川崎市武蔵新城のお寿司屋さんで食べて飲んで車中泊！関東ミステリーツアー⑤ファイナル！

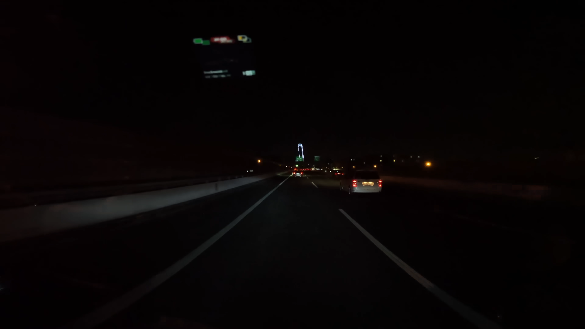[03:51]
これはだから右側に行って右側に行って前の車が
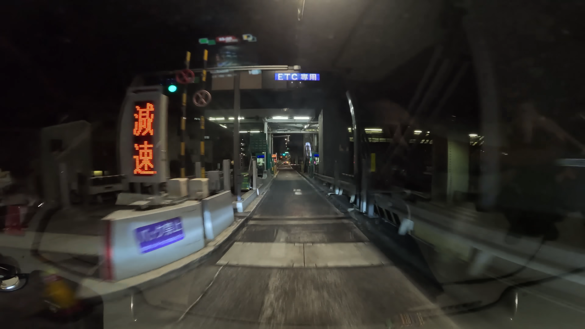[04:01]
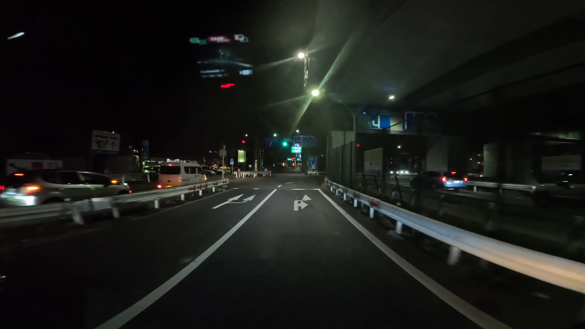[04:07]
Uターンしますがこれは遠いよ
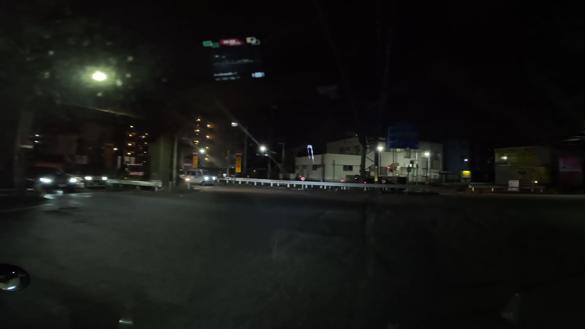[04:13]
近郊変わっちゃうよしかもこれに乗っちゃいけませんこっちです
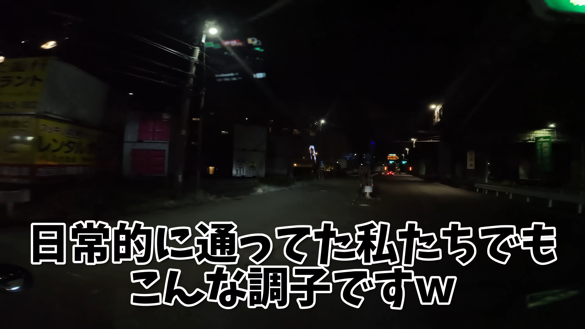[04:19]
これ怖いよね怖い
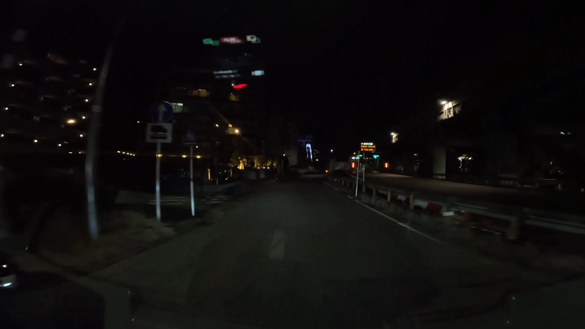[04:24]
で怪力屋のところを右です